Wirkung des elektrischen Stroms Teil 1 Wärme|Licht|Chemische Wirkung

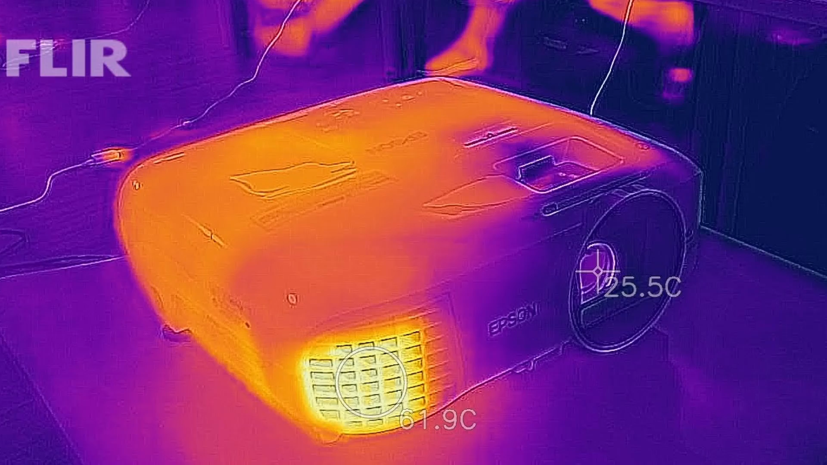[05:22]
Die zeigt uns die Wärmewirkung des Stroms. Hier siehst du ganz klar, dass auch die Kabel sich erhitzen, sobald ordentlich Strom dadurch fließt.